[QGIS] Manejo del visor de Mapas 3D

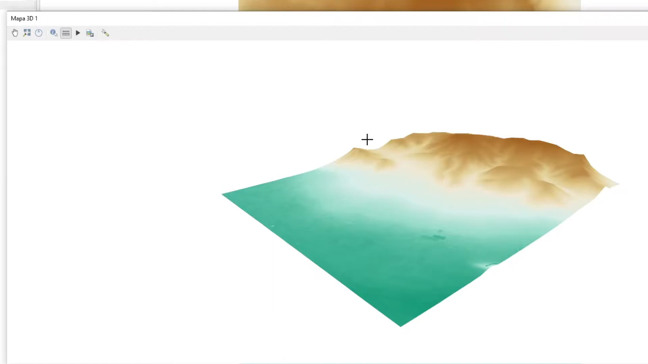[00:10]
Otro videíto más que me quedé aquí jugando con lo del proyecto, digo, del mapa, visor 3D del mapa. Y vean, aquí yo lo tenía así. ¿Qué tenemos? Tenemos el zoom general que me permite verlo desde arriba. Tenemos la manita que me permite moverlo por si están, por ejemplo,
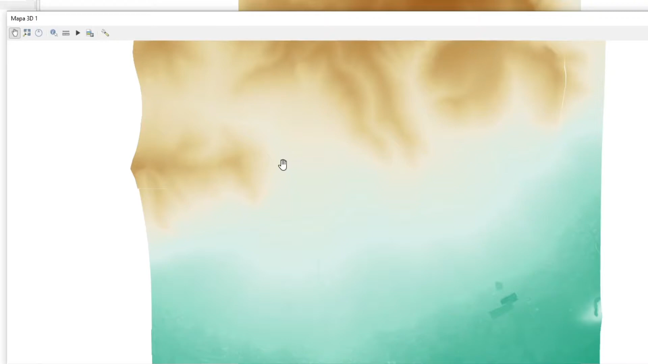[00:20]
en una laptop y tienen ese touchpad horrible de las laptops y no tienen un mouse. Pues bueno, aquí lo pueden modificar. Y aquí tenemos este como circulito, si le dan clic les va a abrir esta herramienta que les va a permitir moverlo.
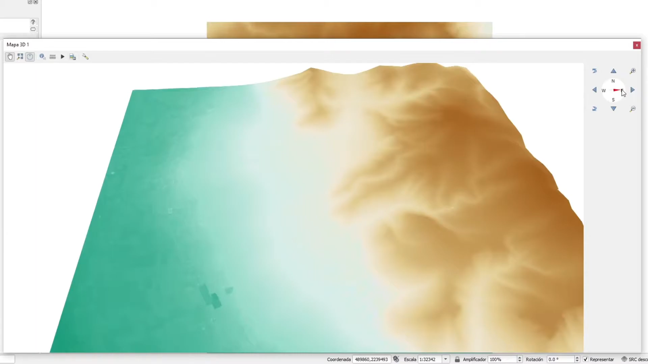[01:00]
Y incluso lo puedo rotar hacia determinado punto cardinal, utilizando aquí esta brújula, ¿no? Jalándola lo que sería la aguja de la brújula, lo puedo yo ir rotando. Entonces vean cómo son otras herramientas. En lugar de usar el scroll, yo uso el scroll porque se me hace más fácil, pero también tenemos la manera visual dentro de la propia pantalla, del menú de la ventana, para hacer todo eso. Tenemos por aquí también una línea de medida,
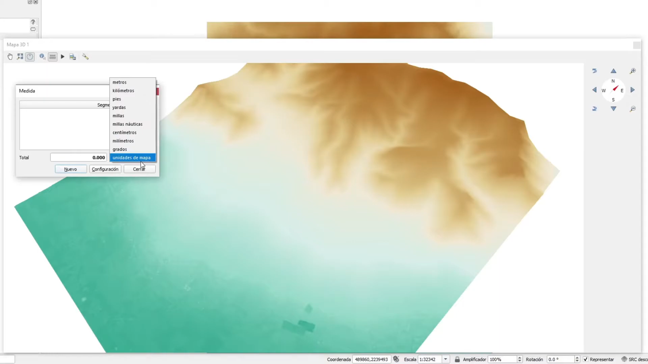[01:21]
que ustedes eligen aquí, pues con qué unidad quieren trabajar, por ejemplo metros, le dan clic a un punto y luego le dan clic a otro punto, y les genera una línea.
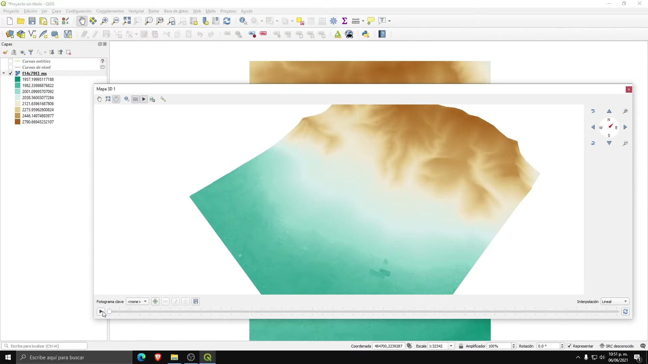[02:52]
y este de animación es como para irle dando, o sea, generar tu videíto, de que si lo empiezas a rotar, pues que se quede ahí rotado e irlo moviendo. Entonces, bien, se puede alejar, o tú le puedes dar más y dar fotogramas clave. Ahí habría que ver bien cómo se modifica todo eso, porque pues nunca he utilizado esa forma o esa herramienta, ¿no? Tenemos la de guardar una imagen.
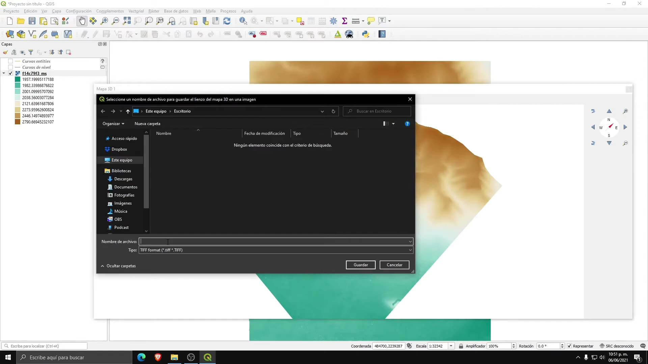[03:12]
Entonces, si yo le doy clic, aquí le pongo, por ejemplo, imagen. Vamos a guardarla aquí en descargas, guardar. Y veamos acá en descargas, ya me genero la imagen, tal cual.
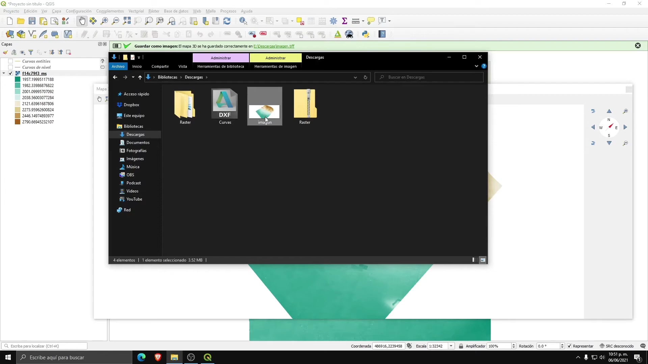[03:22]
Pues es una imagen ya en pixeles, que puedo yo solo ver desde esta perspectiva.
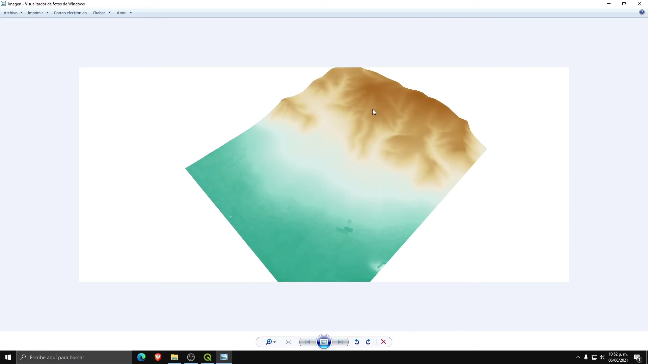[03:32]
No, esto obviamente ya no lo puedo rotar, pero yo podría tomar ahora sí que imágenes o fotos desde distintas perspectivas que me interese guardar y ya se quedan ahí como imágenes.
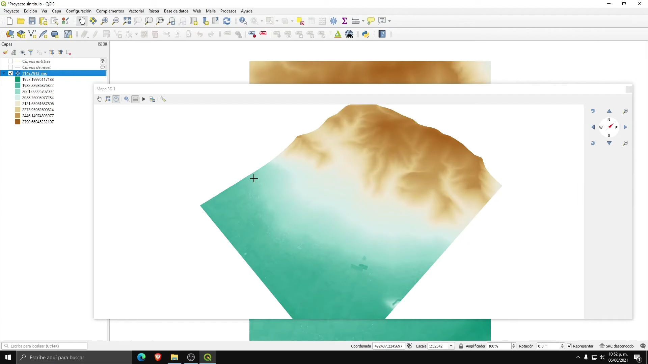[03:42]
Si yo le doy ahí clic, me abre esta otra ventanita que me da como datos, ¿no? Datos del punto que acabo de seleccionar.
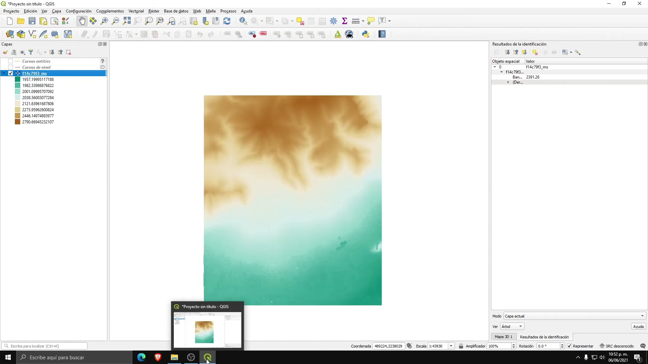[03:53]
Y vean, otra vez ya me mandó para allá el modelo.
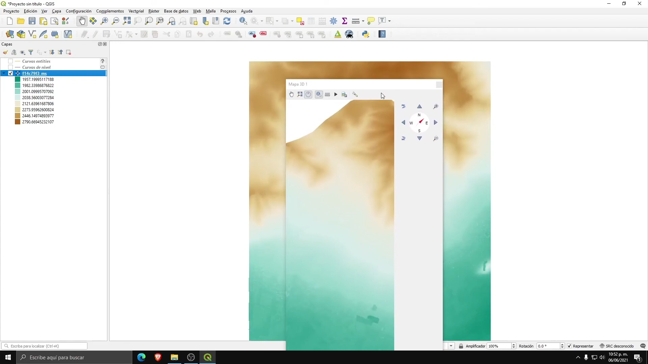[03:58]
Les digo, tengan cuidado porque siempre lo van a andar arrastrando y mezclándolo con el resto de los menos, que es lo que no me gusta. Y bueno, la de configurar, que ya la vimos para verlo justamente en tercera dimensión. Así que bueno, ahí está.
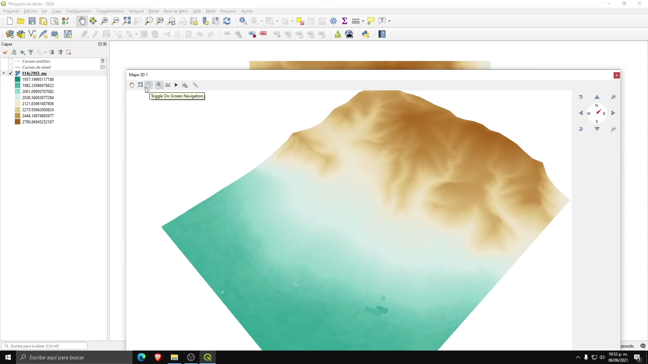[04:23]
Este videíto nada más para ver qué otras herramientas había, sobre todo la de mover, la de guardar imágenes. Vemos que la guarda en muy buena definición. Este y la de paneo, la de zoom, son como las principales. Así que, pues ahora sí,